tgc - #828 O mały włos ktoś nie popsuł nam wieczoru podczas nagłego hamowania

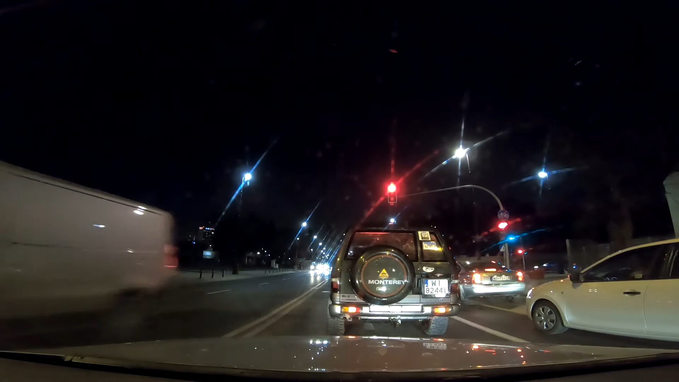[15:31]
A po lewej stronie co jest napisane? Turbo intercooler. Na srebrnymi literkami tam po lewo. W ogóle on światem nie ma włączonych. Tak. Nie ma. To 3.1D. Mhm. Co to jest, to nie wiem. Silnik pewnie 3.1 diesel. To mi się wydaje. Straszna jest tutaj kupa warszawska.